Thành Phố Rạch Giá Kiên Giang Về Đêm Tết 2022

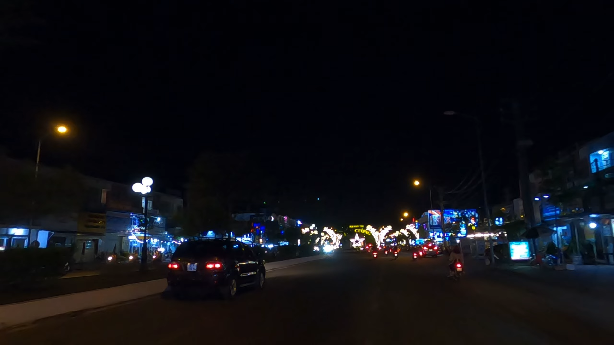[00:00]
Rạch Giá quê tôi xin chào cả nhà nhé Lúc này là 19h đêm, mùng 1 Tết tôi quay lại con đường phố biển Rạch Giá Cho cả nhà cùng xem nhé
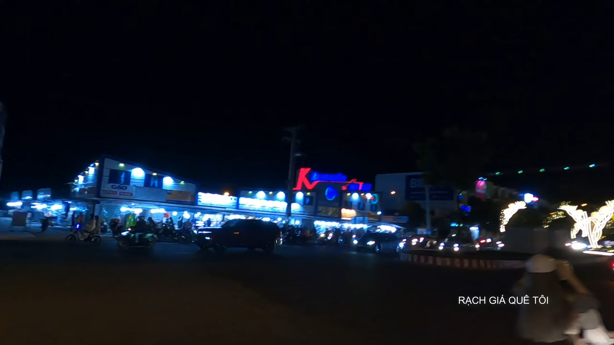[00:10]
Phía bên trái là một khu chợ đêm Phú Cường Về đêm chợ rất đông vui mọi người đến đây mua sắm Còn phía trước cả nhà đang nhìn thấy Đó là cổng chào khu đô thị Phú Cường Ở thành phố Rạch Giá tỉnh Kiên
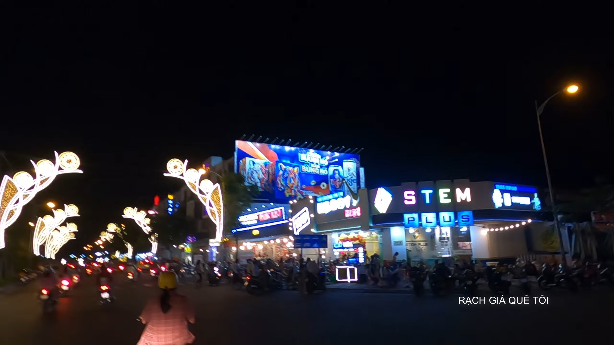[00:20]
Giang Nhìn bên phải có khu vui chơi giải trí cho trẻ em Bên cạnh đó ở đây có nhiều cửa hàng quán Bán nhiều đồ ăn thức uống Được nhiều bạn kể đến đây
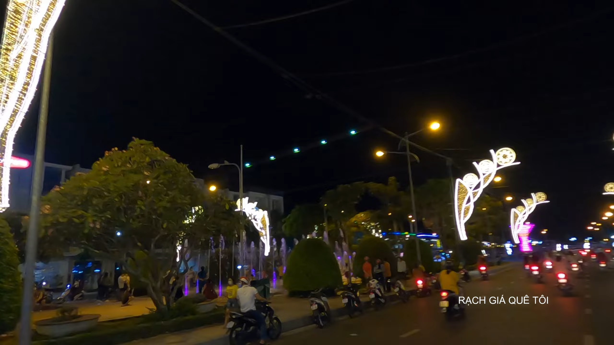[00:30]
Còn phía bên trái là khu công viên nhạc nước Nước bắn vụt lên cao theo điệu nhạc Theo đó là nhiều ánh đèn màu sắc trực trở sáng theo điệu nhạc
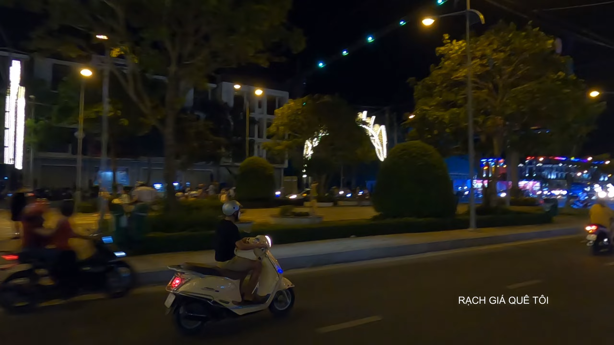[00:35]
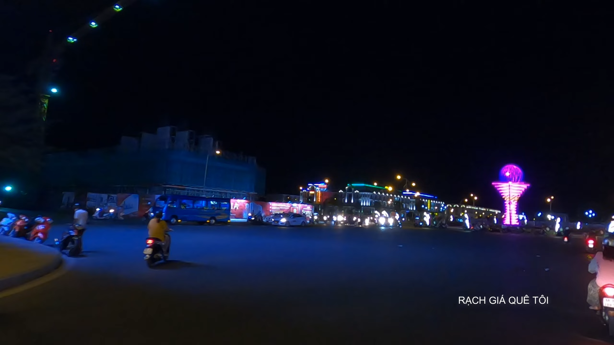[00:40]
Nhìn về bên phải đây là quán cà phê Tên gọi là Sofia Quán có không gian, rộng, đẹp thoáng mát
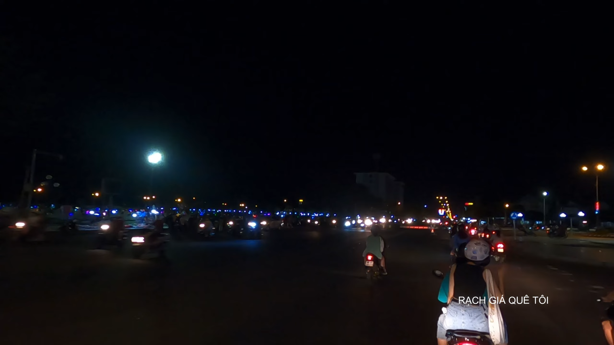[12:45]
Còn đây là quảng trường Trần Quang Khải Rộng lớn nhất ở thành phố Rạch Giá là một nơi vui chơi,